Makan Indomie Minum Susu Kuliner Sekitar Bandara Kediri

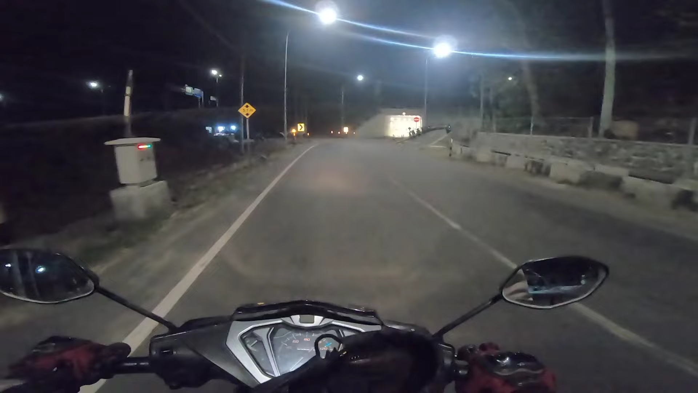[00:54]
Kolaborasi kembali lagi bersama channel Joko Fitri Kuliner. Kolaborasi dengan Joko Fitri berjalan dan jalan. Wah, ramai teman.
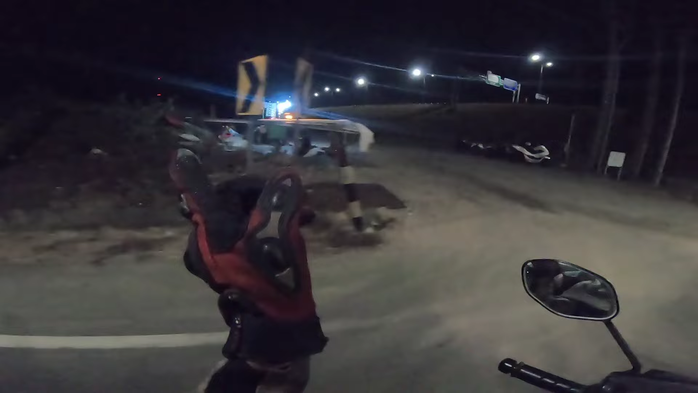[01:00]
Sekarang makanan ada di sana tuh. Wah, lainnya tuh. Wah, ya. Loh. Wah, ya. Apa emang?
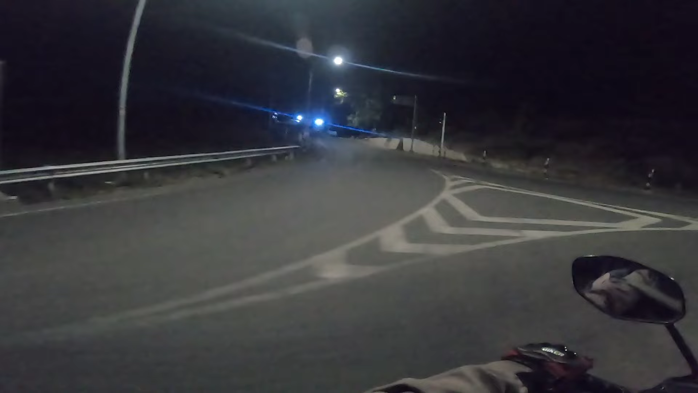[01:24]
Oh boleh, tapi tidak apa, kemarin karena di portal loh nih. Nah seperti ini kulineran ya, kulineran. Nah, ini loh. Yang mau kopi di sini. Ada banyak titik-titik kopi ya. Nah, ini ada tulisannya dilarang apa itu? Nah, jualan. Parkir. Jualan juga pak. Oh gitu ya, manut. Ah dulu itu banyak foto di sini, tapi tidak boleh, tidak boleh. Ya kita manut, kita sebagai rakyat jelata yang manut aja tuh nih, paling enak yang manut.
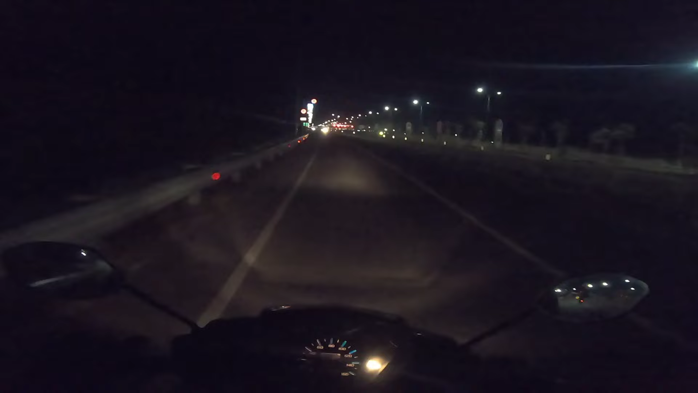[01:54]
Karena semua itu, nah, wes kita kulineran aja tuh ya, wes kita tidak usah ngurusi itu urusannya birokrasi tuh ya, penting kita itu senang-senang saja. Nah, ini ada yang baru tuh ya, dikasih taman teman. Ini tidak boleh mas ya, nah kita lewat samping kanan, loh dikasih taman loh, ada tamannya nanti, entah kembang, entah apa tanaman, kita tunggu ya. Nah, intinya untuk mempercantik apa ya Bandara Idri,
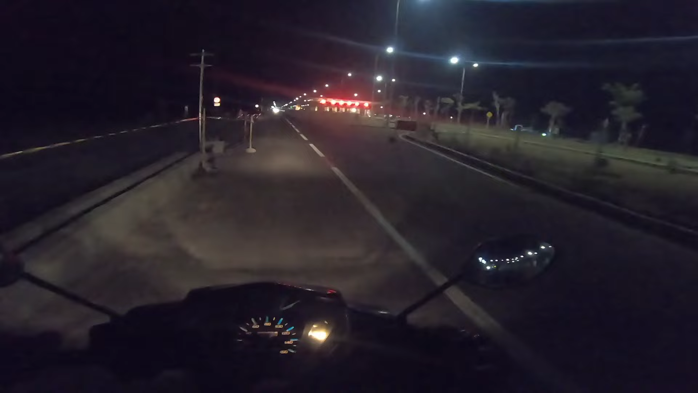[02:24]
karena emang ini diproyeksikan internasional, Bandara Doha International Airport Idri. Wah, namanya keren kan. Nah, itu banyak yang konten nih. Jadi jalan-jalan malam mencari kulineran, moto vlog kuliner ya, ini sama Joko Fitri. Bandara dekat Bandara Idri, dekat dengan Bandara Doha Idri terbaru 2024.
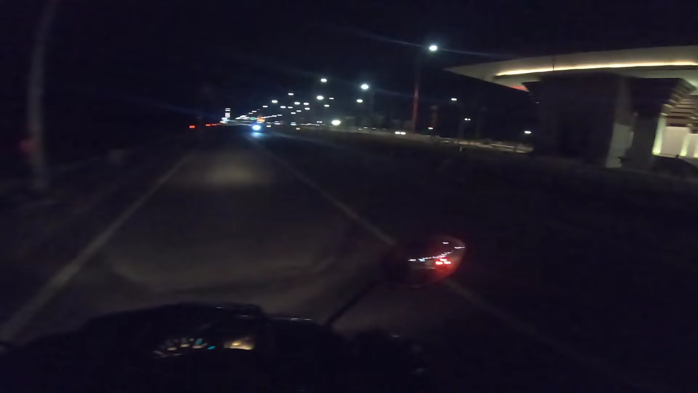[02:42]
Joko Fitri tidak lab ini, tidak apa, nanti labnya nanti ya makan. Tapi akhirnya kulinernya agak ke barat, ada yang barat. Karena sepanjang ini tidak boleh jalan. Nanti anu, orang-orang sama satpamnya. Nah, seperti ini. Nah, itu dekat dengan menara api sekarang jualannya. Tapi kalau yang pengen kuliner mungkin ngantuk ngopi dulu bisa.
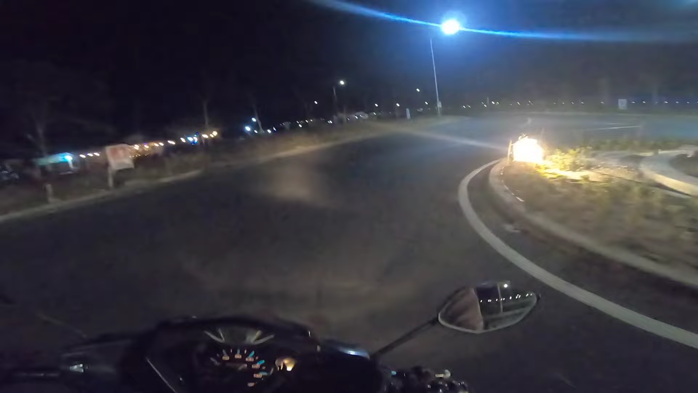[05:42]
Seperti ini loh, kita sepil loh ya. Kita ini anu dingin-dingin loh, karena cuacanya sekarang lagi dingin temen ya, kita cari yang hangat-hangat. Sebenarnya sampai itu masih ada temen, cuma ya, ini ya, kita loh,
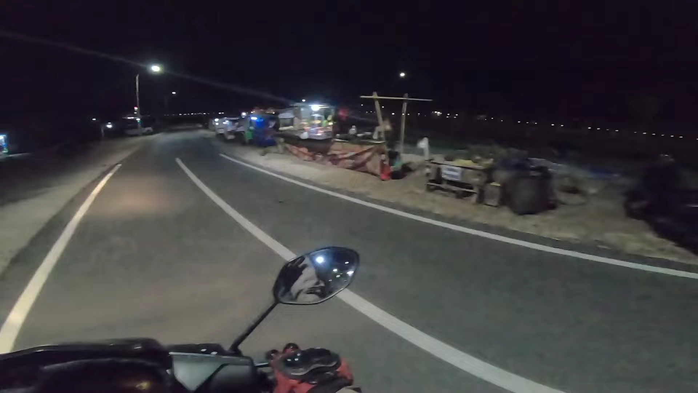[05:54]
karena di sini kan tempatnya agak luas loh, parkirnya juga agak luas. Nah, kita bisa parkir di sini atau di sana, di sini aja ya. Sini sana, sana aja kan ini toh. Ah, jagung, kita cari yang hangat-hangat. Ah, jagung. Oke. Sini, wes mantul temennya, ditata yang rapi, banyak kuliner kan di sana juga ada.
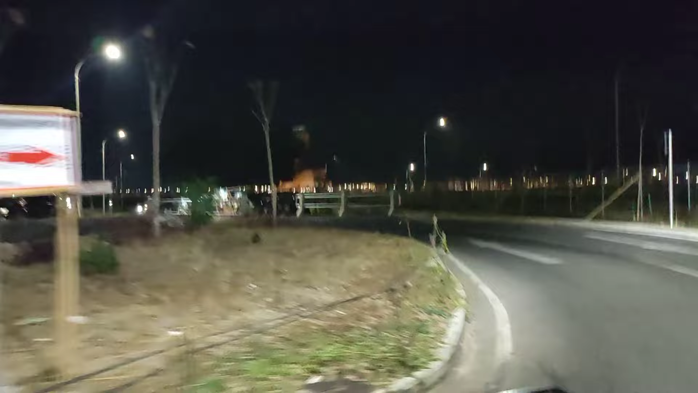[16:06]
Arah ATC ya? Banyak loh. ATC Bandara? Di sana masih ada.
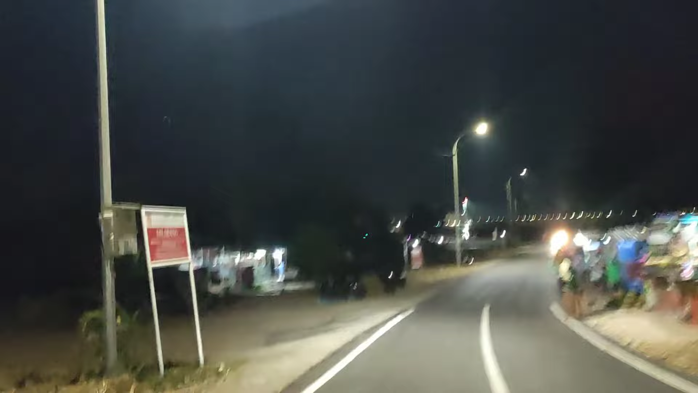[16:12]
Di arah ATC Bandara Kediri. Dulu yang dulu itu di Bedrek ya, Bedrek Kediri Selatan.
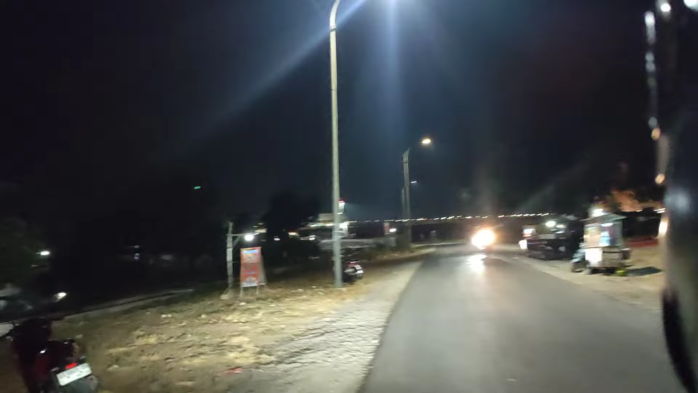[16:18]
Itu rawame, kena gusur, pindah lagi. Iya betul. Terus kemudian ada di arah Tiron itu ya,